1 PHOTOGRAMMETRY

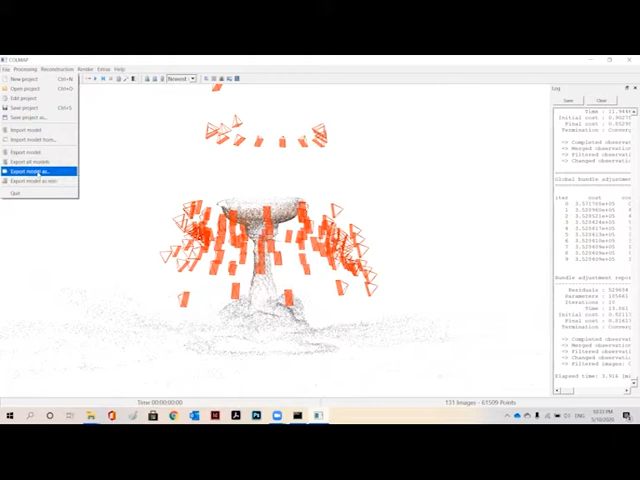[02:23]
a 3d format of PLY and we'll just give it a new
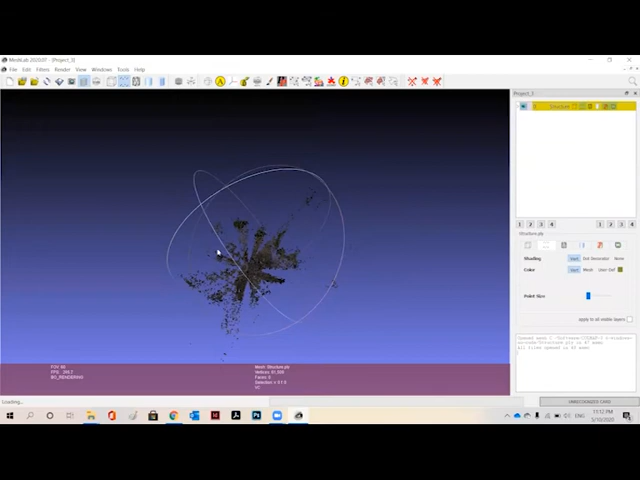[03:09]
We are going to open that and you can see that and you can see here a number of dots or points.
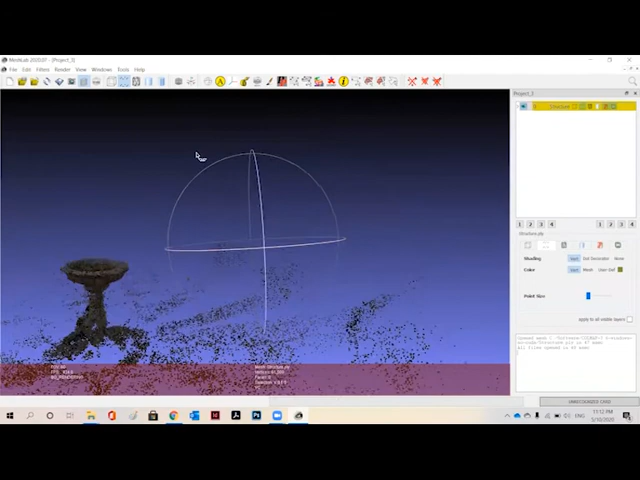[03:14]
I would say which have imported with our main object mesh.